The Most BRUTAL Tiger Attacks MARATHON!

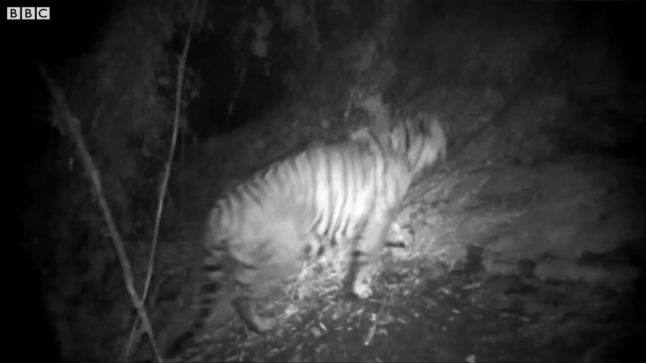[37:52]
The man eater was always on the move, traveling long distances at night,